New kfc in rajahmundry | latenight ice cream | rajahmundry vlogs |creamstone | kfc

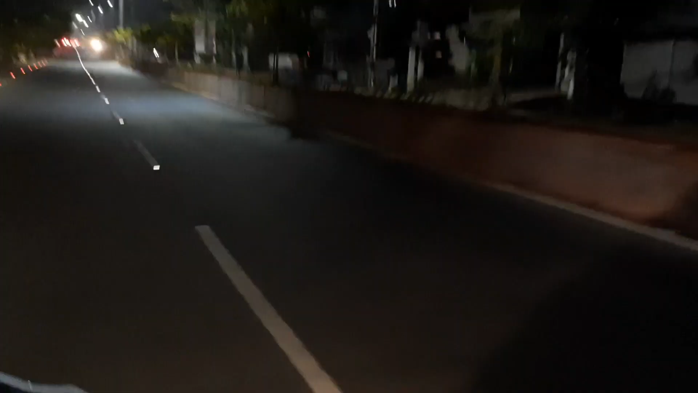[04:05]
మేము వెళ్ళేసరికి మొత్తం రోడ్లు అన్నీ ఖాళీ అయిపోయినాయి, జనాలు అందరూ వెళ్ళిపోయారు, షాప్స్ అన్నీ బంద్ చేసేసారు. యాక్చువల్గా అప్పుడు ఏంటంటే క్రీమ్ స్టోన్ మాత్రం ఒక్కటే తెరిచుంది.
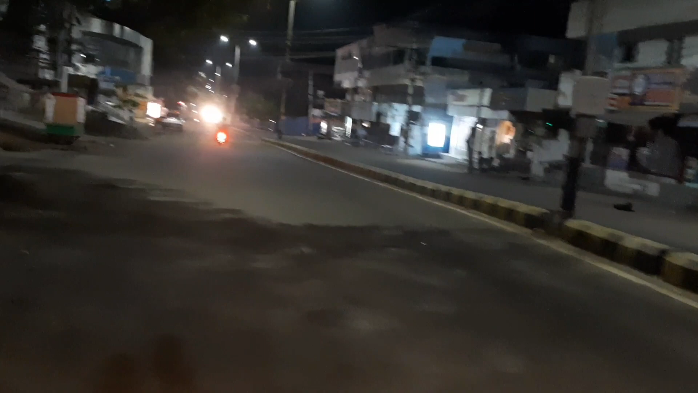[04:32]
9:11:30 అలాగయ్యిందనమాట. చూసారు కదా, ఐబ్యాకో అండ్ బాస్కిన్ రాబిన్స్ రెండు క్లోజ్ చేసేసారు, ఓన్లీ క్రీమ్ స్టోనే అయి ఉందిమాట ఓపెన్. సో ఇంకా దానికి వెళ్ళాల్సి వచ్చింది.